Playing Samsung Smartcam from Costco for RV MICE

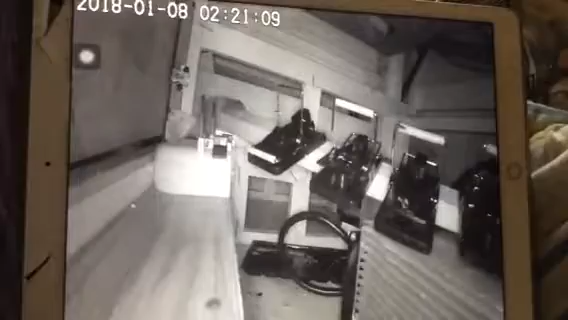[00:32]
This was January 8th. It turned out there was a fatter mouse and a small mouse. So far, that's all I know, and today is the 11th. Five in the morning caught the fat mouse, and yesterday caught the little mouse. I don't know how to get that to go on.
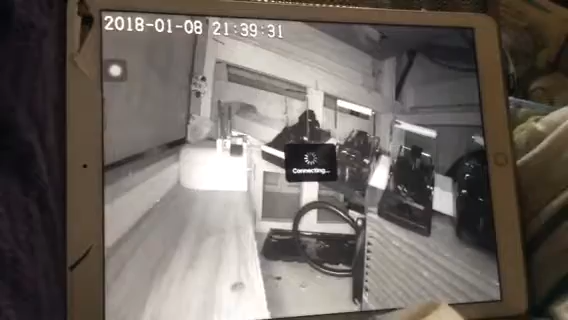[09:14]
The RV is going along the edges, but that's very rare. There's grated Parmesan cheese in those white things. But like I said, I think maybe I need to fish on them.
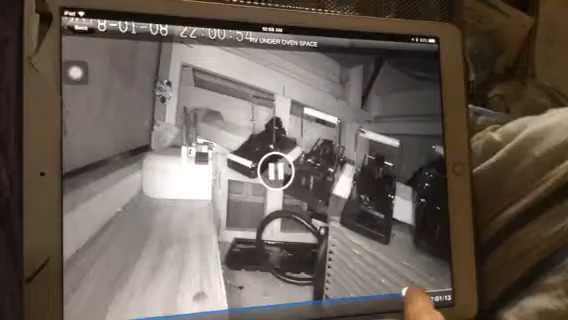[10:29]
Usually there's only one quick appearance and then that's it on this section of the RV. Still on January 8th. 22 minus 12. Yes.
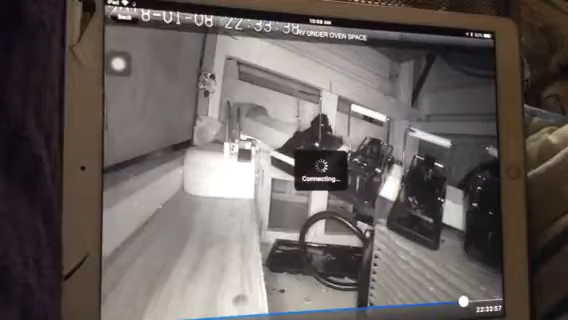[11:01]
Glue traps don't work. As soon as it hit 40 degrees these glue traps were working. With the cameras you can get them right away. They just eat off of them like their dinner plate.
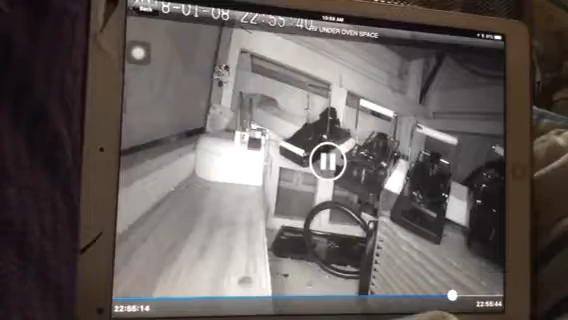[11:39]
chia seeds. Nice and small. This is what you're looking at.
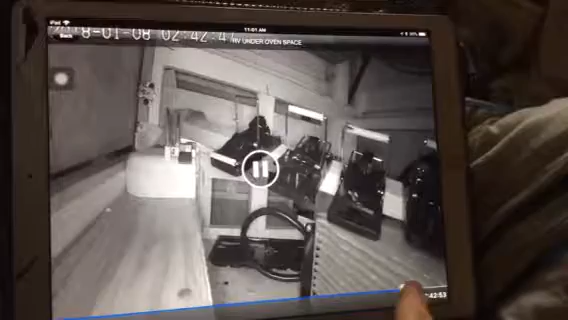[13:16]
I have a router I have an Orbeez router out in the RV to extend coverage from the house router and then it's wireless in the RV the bathroom is in the middle of the RV it's a 37 foot RV and the kitchen is right when you walk in